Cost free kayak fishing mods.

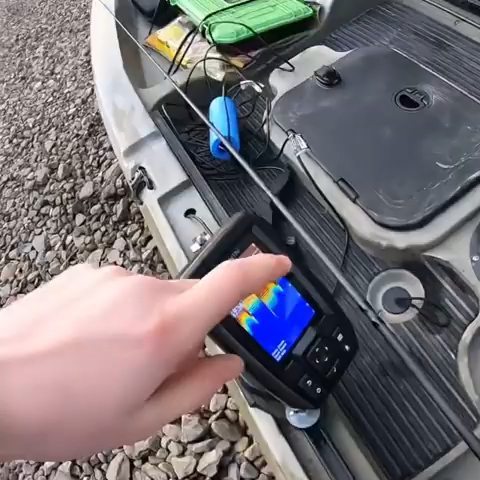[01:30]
but I got a couple gadgets on here I got a Garmin striker for I do have to build a Scotty um
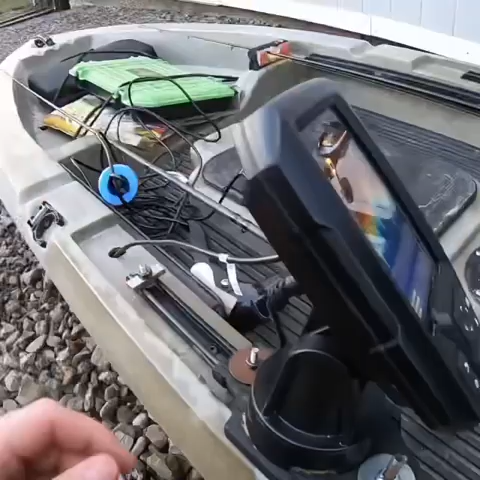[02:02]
yeah there's the Garmin striker it is on there it ain't going anywhere I can turn it and everything but here let me see
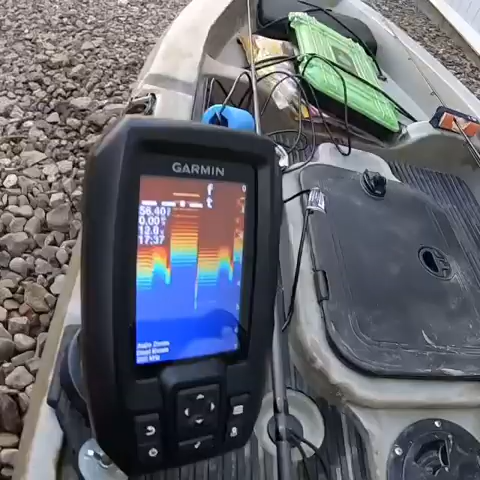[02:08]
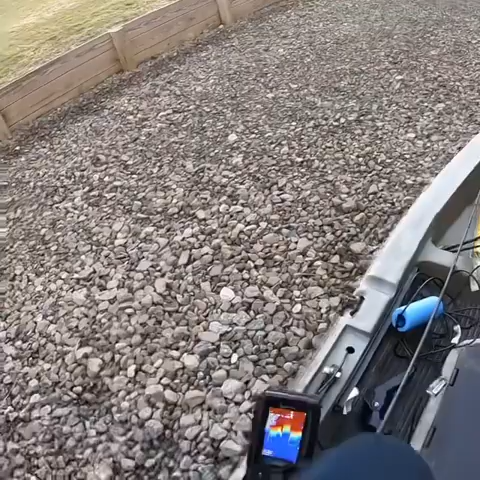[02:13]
there it is I can see structure see the depth when the fish when
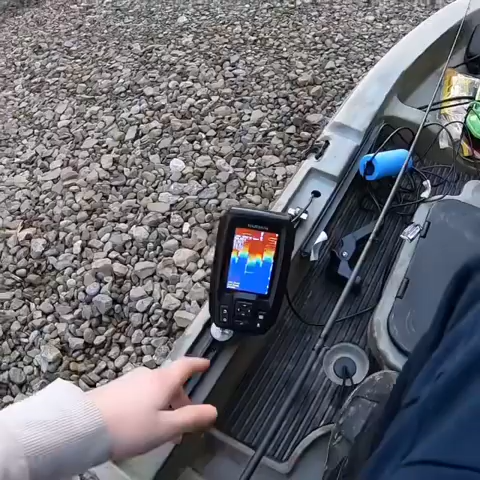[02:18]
the transducer is in the water um yeah this thing's awesome little fish finder
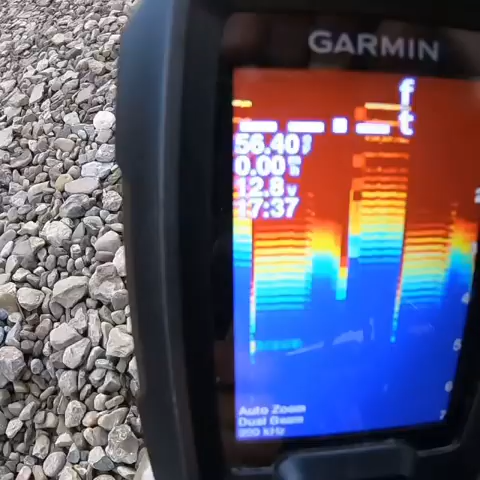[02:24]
but I had the ice bundle sorry for the wind by the way I had the ice bundle